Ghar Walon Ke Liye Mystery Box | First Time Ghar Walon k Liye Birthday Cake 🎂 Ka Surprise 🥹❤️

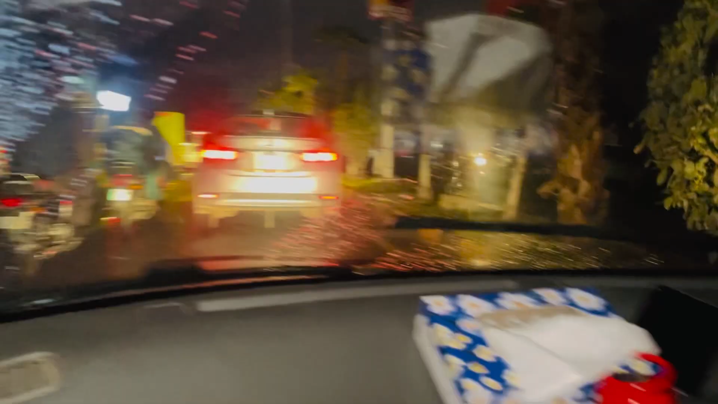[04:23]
तो बस अभी जा रहे हैं, बारिश हो रही है देखें, और पीछे दो भाई बैठे हुए हैं, एक ने शक्ल दिखानी है एक ने नहीं दिखानी।
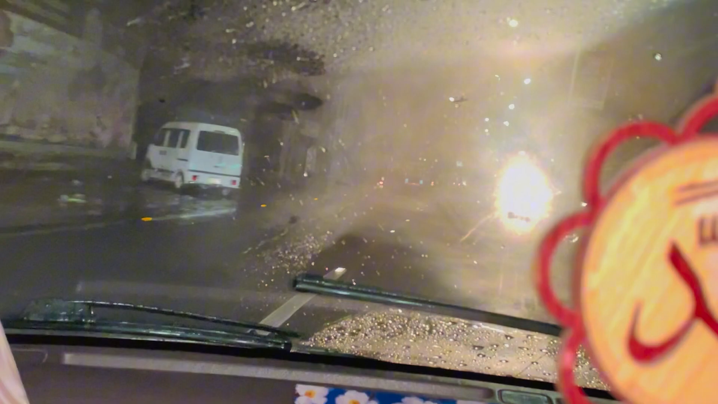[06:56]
बारिश तो ठीक है और अभी जो है वो हम सारा सामान लेके जो है घर जा रहे हैं।
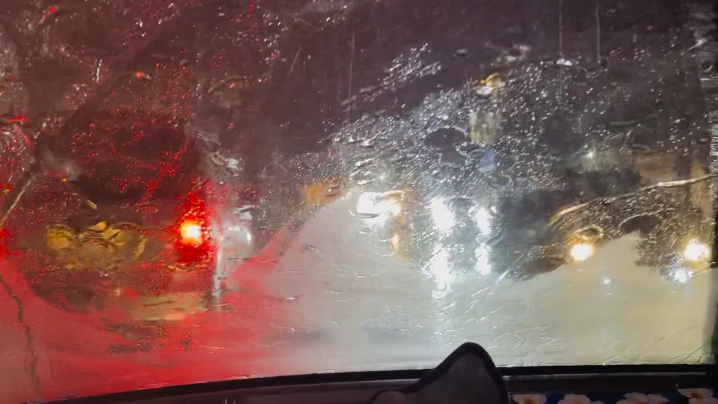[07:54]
ये वजह है बारिश, मैं कहता हूँ अखीर बारिश, ऐसे ऐसे नजर ही नहीं आ रहा हो क्या रहा है।